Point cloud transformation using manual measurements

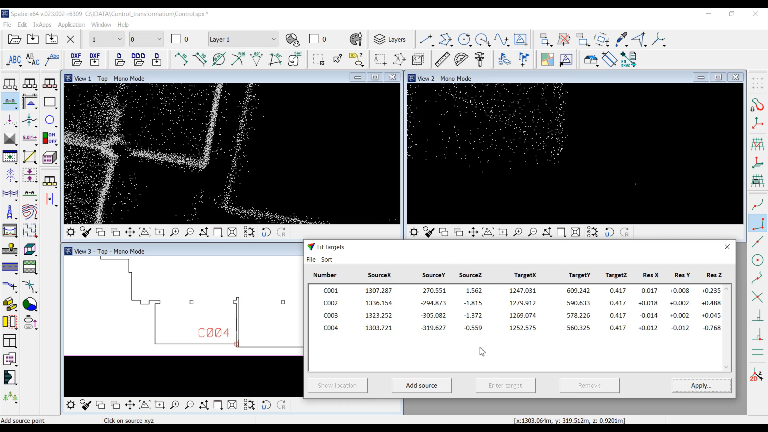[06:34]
I choose translate and rotate plus rubber sheet option and click OK.